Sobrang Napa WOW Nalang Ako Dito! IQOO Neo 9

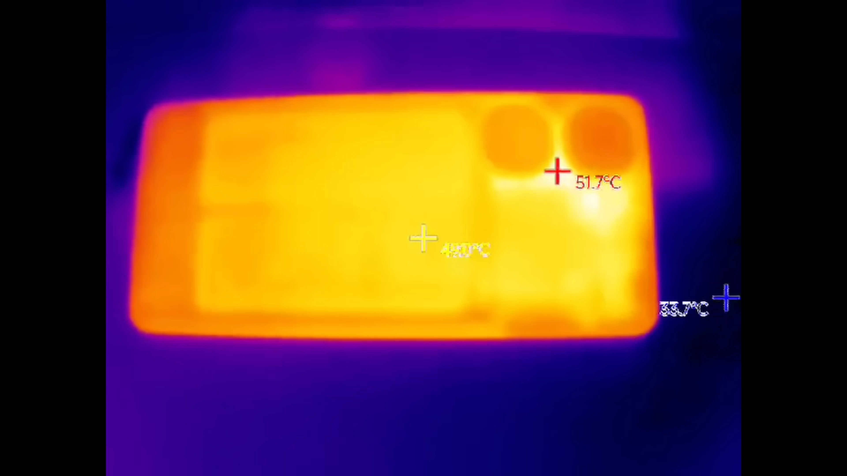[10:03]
itong phone na ito reach at around mga 50 to 51 degrees Celsius somewhere near the camera bump. And yun ang sinabi sa akin ng aking Mal-C na thermal scanner.
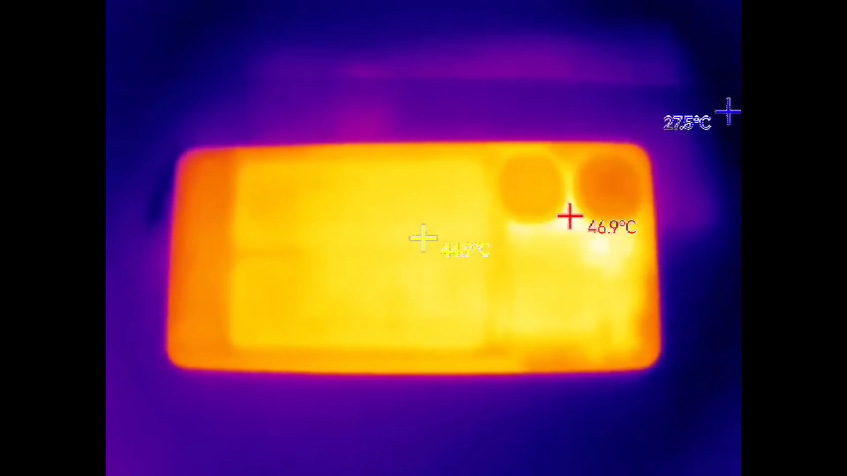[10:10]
A good gaming cooler like si Fly DG na B6 would definitely cool this down faster.